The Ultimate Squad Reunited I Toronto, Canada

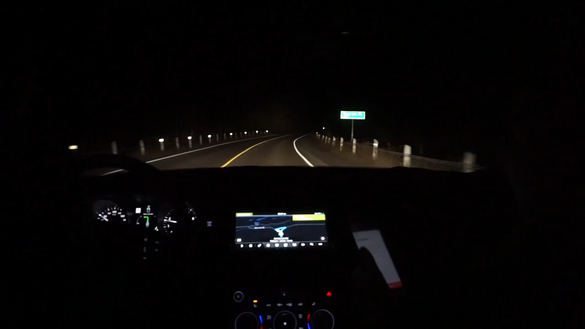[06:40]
I don't think you guys can see this. No, that's not a joke. He's got a napkin. But it is currently snowing outside. What's the temperature saying, Steve? It's 2 degrees. What did I say? I said 2 degrees. Yes. Welcome to Growler Lake. Oh my days, we're going to see wildlife down this road for sure. Then it says, left on trap line trail to end. We're in the middle of nowhere. Yeah. It's brilliant. Imagine if we come around the corner and there's a bear. I'm really hoping that happens. Caution.
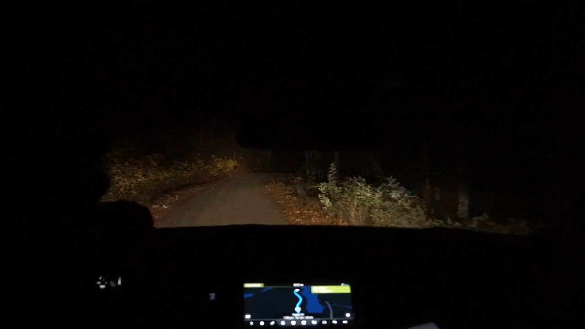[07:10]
On a serious note though, we do need to make sure we're like... Okay, I'll message him, Steve, if you're freaking out that much. I'm a little bit, actually. I'm telling you, I would be a little bit worried if I was Ben. Stop it, Steve. You're freaking everyone out.